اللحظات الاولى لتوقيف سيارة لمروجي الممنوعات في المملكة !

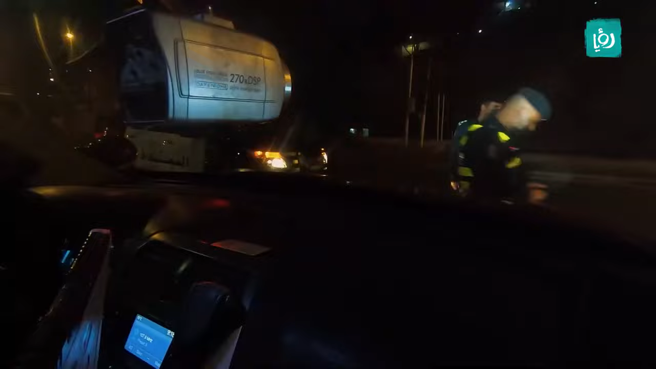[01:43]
بحزم وضبط للموقف تم القبض عليهم وتحويلهم مع المركبة إلى المركز الأمني بالإضافة إلى المضبوطات اللي كانت بحوزتهم